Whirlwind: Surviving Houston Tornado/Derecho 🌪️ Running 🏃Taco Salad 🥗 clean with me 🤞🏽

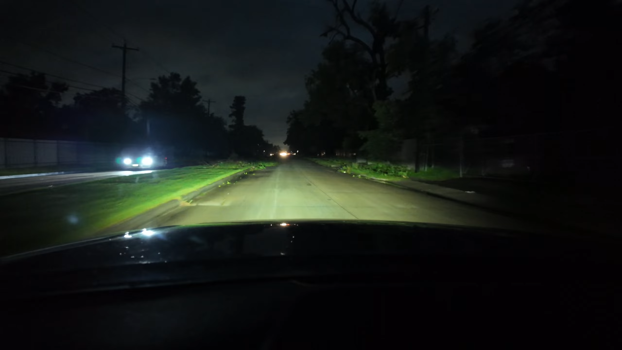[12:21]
of an emergency. And I seen it get dark. I was like, oh my God, why is it so dark? And literally after I said that, sirens went off on our phone and a tornado blew through my neighborhood. This is my neighborhood. This is what y'all seeing. I cannot get in my house because, of course, everything is electrical, including my gate. So it is 8:41.